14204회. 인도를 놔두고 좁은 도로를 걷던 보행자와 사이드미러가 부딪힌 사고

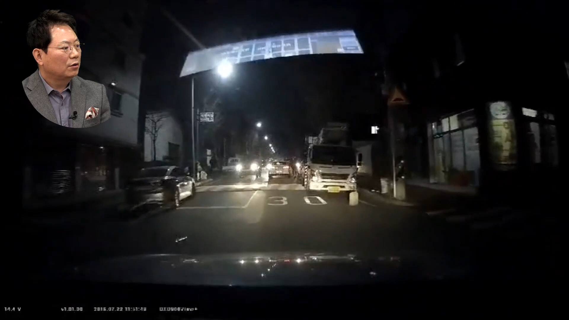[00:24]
저기 사람 걸어온다? 사람이 좀 비틀비틀하네? 비틀비틀. 사람 비틀비틀 인도를 나도 왜 이리 와? 아이쿠... 이런 이런 이런...
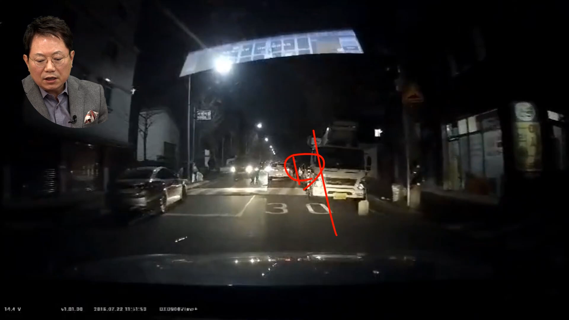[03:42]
그럼 이 사람하고 나랑 간격이 여기가 조그마한 승용차 같은 게 괜찮은데요. 이 큰 트럭이 있으면 사람이 이렇게 올 수밖에 없잖아요. 그럼 내가 여기서 멈춰서 들어오면 어쨌을까요? 여기 차가 오잖아요. 차가 없었으면 내가 이렇게 해서 갈 수도 있겠지만. 이럴 때는 좀 기다렸더라면. 하나는 아쉬움이 있습니다. 물론 여기 사람을 못 봤을 수도 있죠, 어두워서요. 그런데 앞을 잘 봤으면 여기까지는 사람이 오는 게 보였을 것 같아요. 그래서 자동차에게 잘못이 없다? 아니에요, 자동차에게 잘못이 있고요. 인도를 놔두고 왜 차도로 걸어왔느냐 이런 경우에 이 보행자 가실 글쎄요. 얼마로 볼 수 있을까요?